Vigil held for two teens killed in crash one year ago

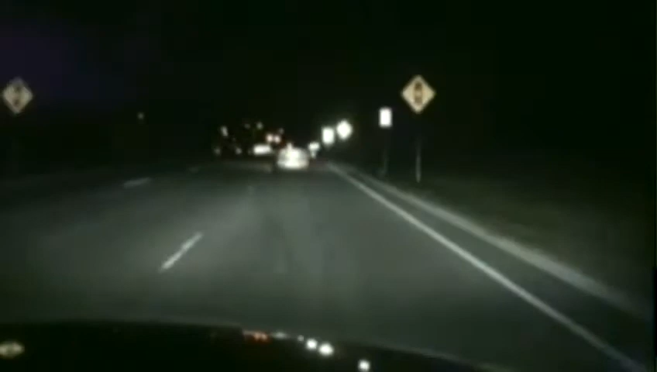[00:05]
The moments following were all caught on police dash cam video.